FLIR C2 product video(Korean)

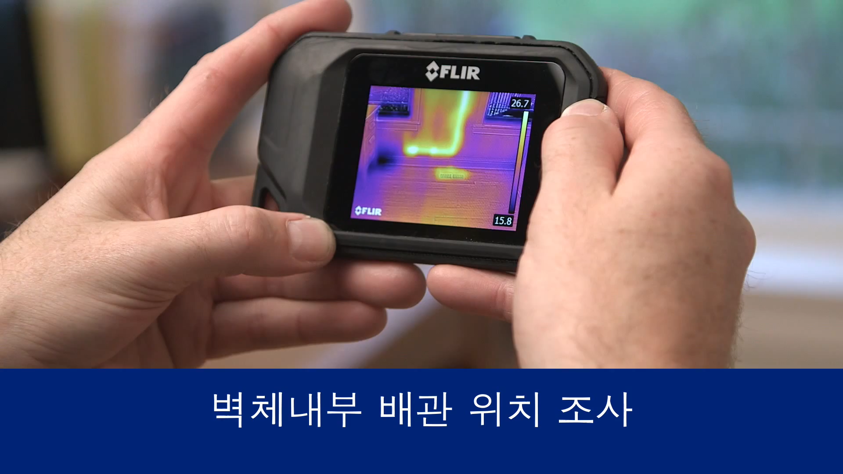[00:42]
지붕 내부에 있는 결함, 그리고 벽 속에 있는 배관,
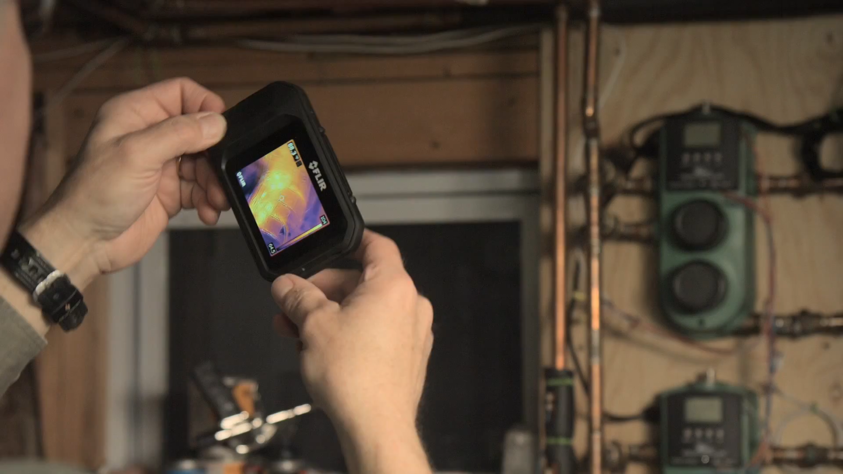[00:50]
전선 등등 넓은 시야각을 가지고 있는 열화상
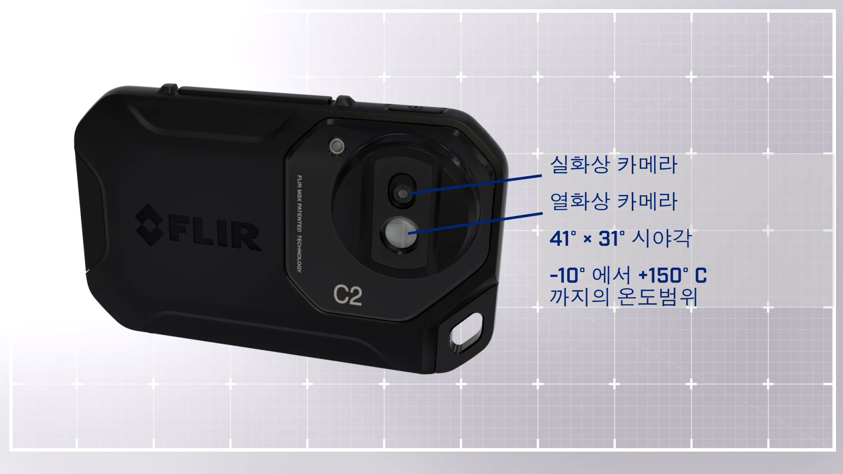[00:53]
카메라 및 실화상 카메라를 탑재한 C2는 건물 진단에 필요한 모든 기능을 제공합니다. 터치스크린으로 카메라 조작은 물론 분석도 할 수 있습니다.
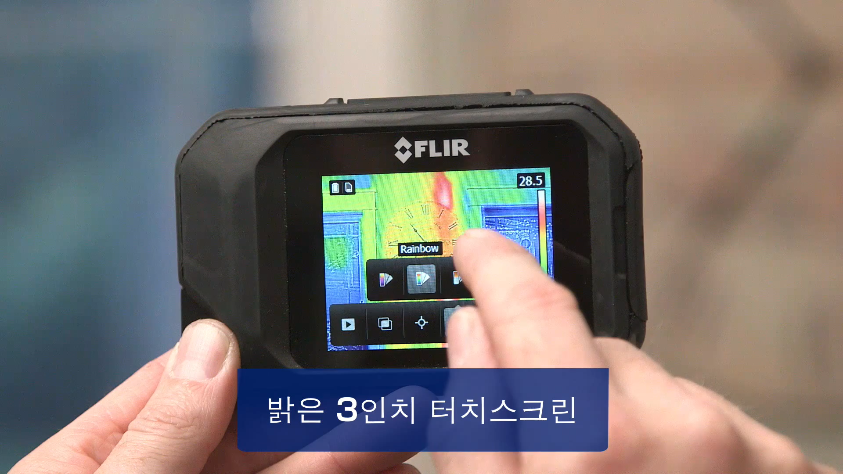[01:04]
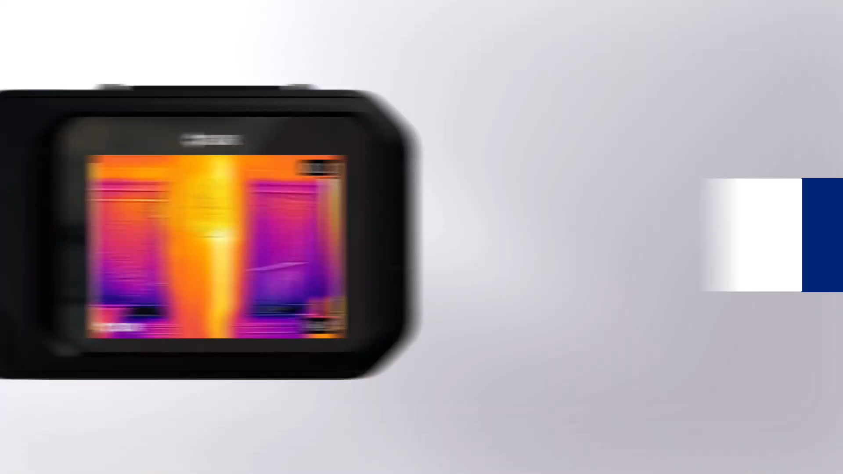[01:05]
플리어의 특허인 MSX 기술은 열화상의 실화상의 디테일을 추가하여 정확한 위치를 보여줍니다.